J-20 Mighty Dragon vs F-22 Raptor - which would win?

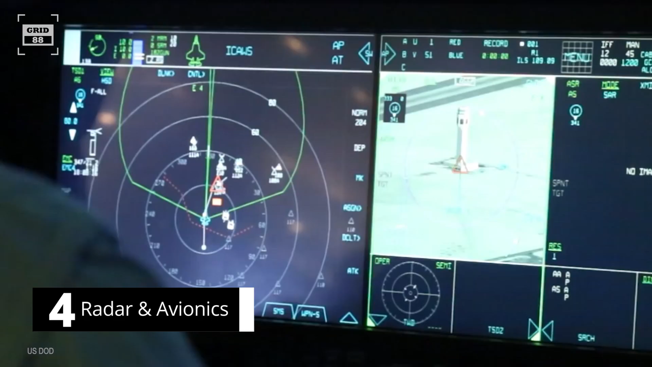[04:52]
Both J-20 and F-22 are equipped with state-of-the-art avionics and sensor suites that allow them to detect and track multiple targets at long ranges. The J-20 is equipped with domestically built ASA radar, details of which are classified.